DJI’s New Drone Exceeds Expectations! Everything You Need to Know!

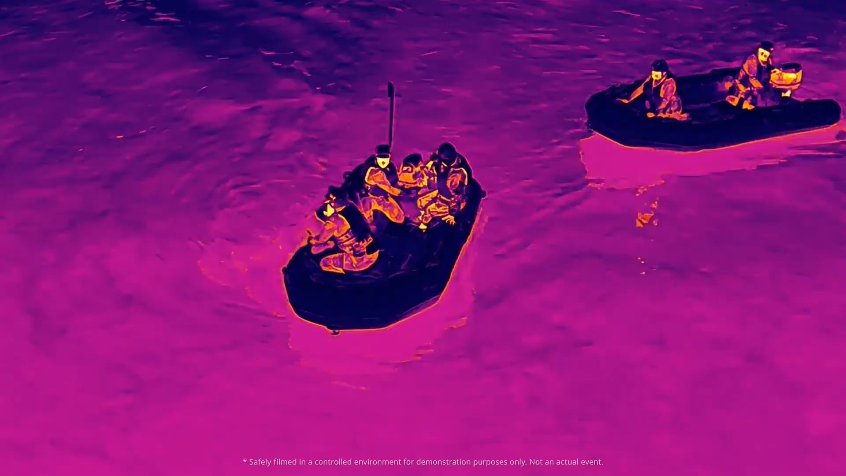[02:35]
a LED light capable of illuminating objects up to 100 meters in the dark,
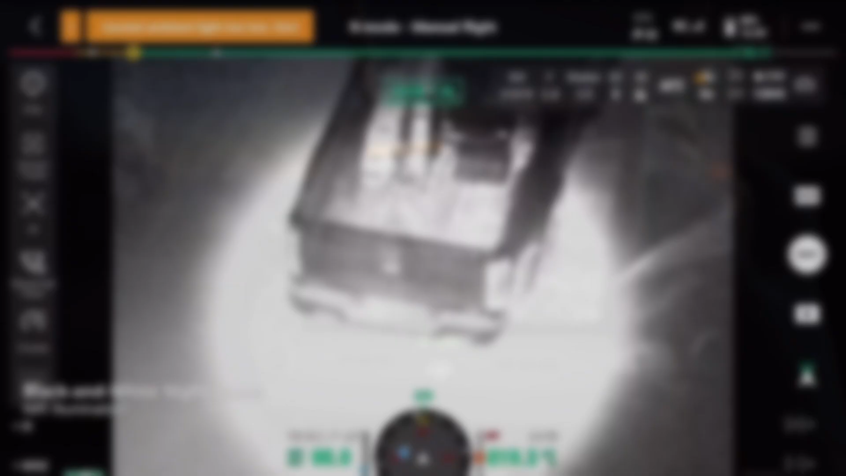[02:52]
illuminate, and identify objects with high resolution.